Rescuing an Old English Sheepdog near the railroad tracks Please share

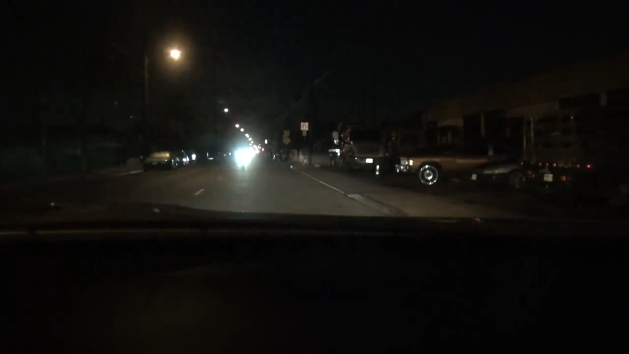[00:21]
You can't tell. Oh, no, that's him. You see him? Yes. Oh, he's a big guy.